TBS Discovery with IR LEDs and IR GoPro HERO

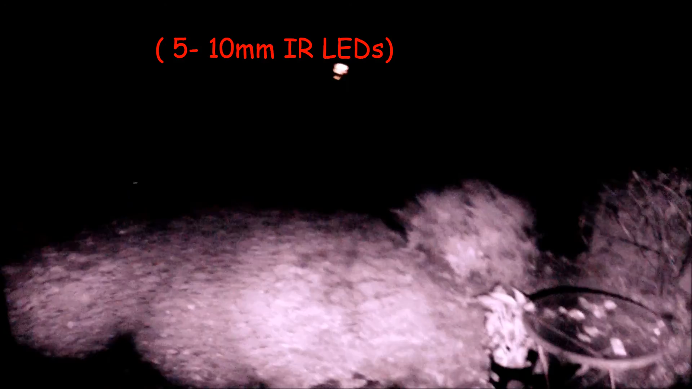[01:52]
So, kind of aim down in the forefront down here, tilting the craft down.
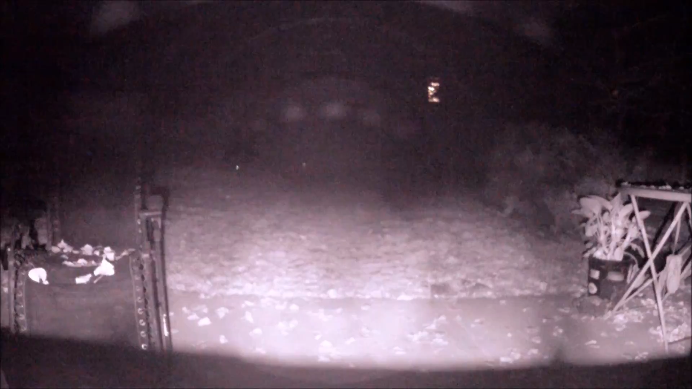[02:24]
And now is the headlights, these are powerful. Come on. Here we go.
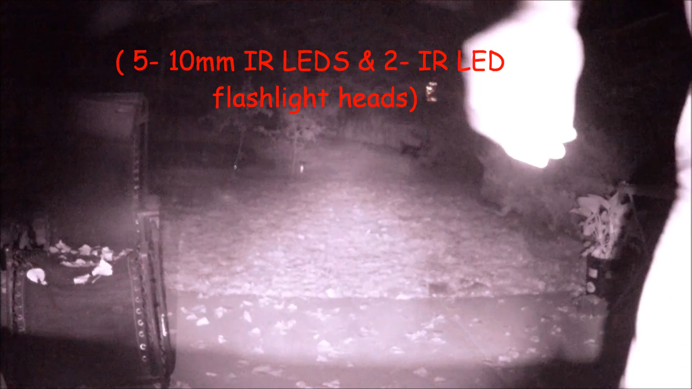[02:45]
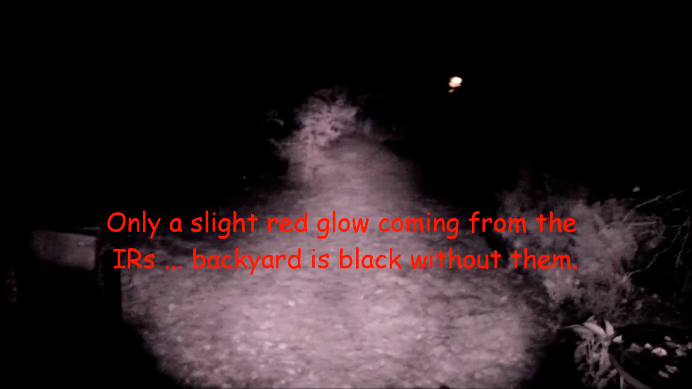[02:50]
Okay, that's level. Re-aimed those guys a little bit. That's the right one covered, left one covered, left one covered, see if you can see left, right. Try to aim them a little better this time.
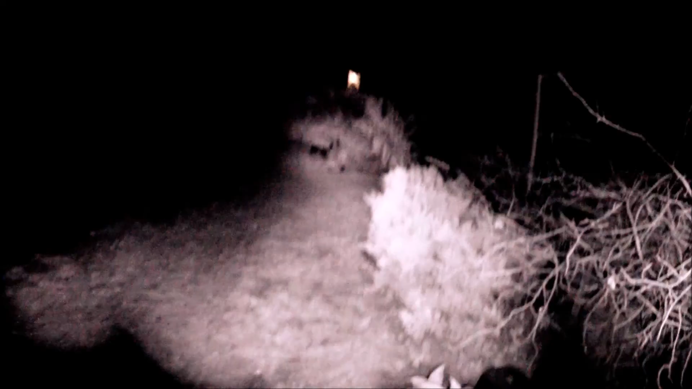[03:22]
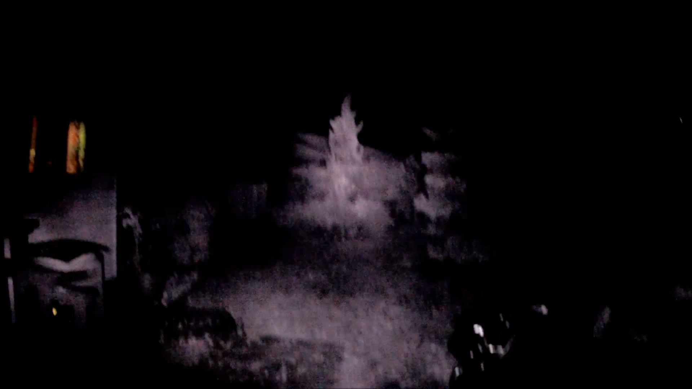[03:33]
Okay, this is without the lights below, just the two headlights.